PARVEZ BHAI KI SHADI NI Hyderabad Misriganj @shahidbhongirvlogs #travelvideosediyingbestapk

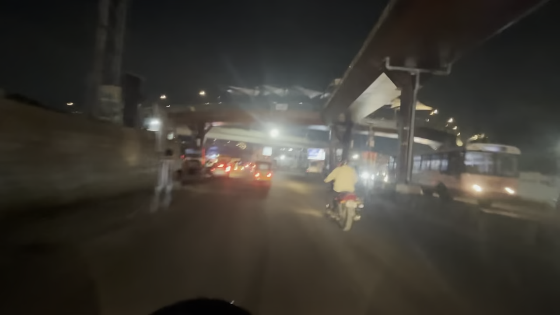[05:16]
तो गाइस फाइनली ओपल रिंग रोड आ गया, सो ये है ओपल रिंग रोड।
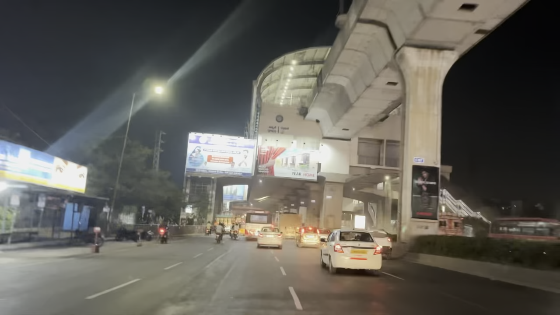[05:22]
गाइस यू टर्न ले लिया अभी।
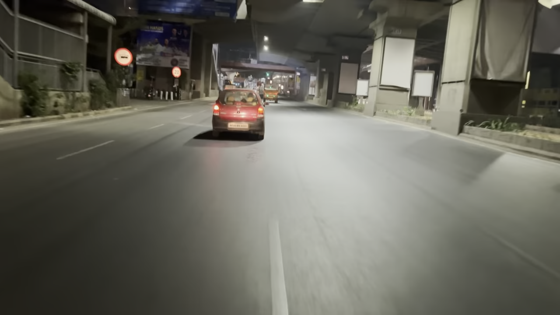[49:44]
और देखो ऊपर पल रिंग रोड।
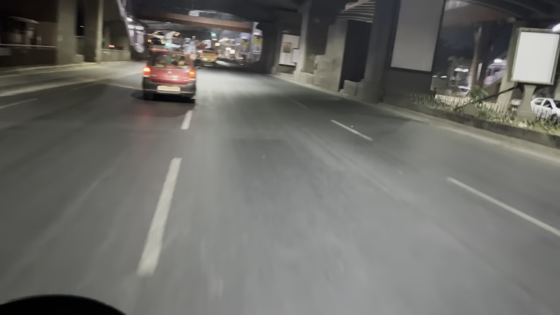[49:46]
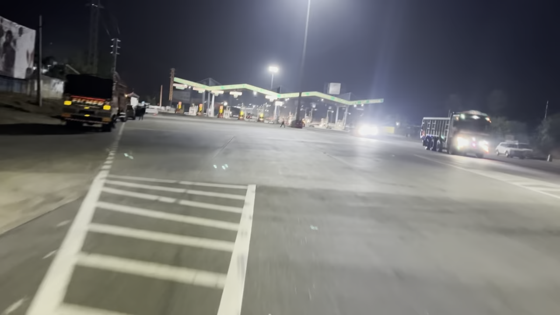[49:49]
सो गाइस फाइनली टोल गेट पहुंच गया, रात की बज रहा 3।
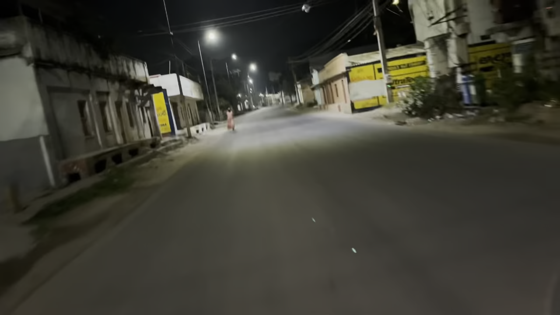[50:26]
यहाँ देख सकते हो भूत आ गया। ओह माय गॉड, मेरे को डर आ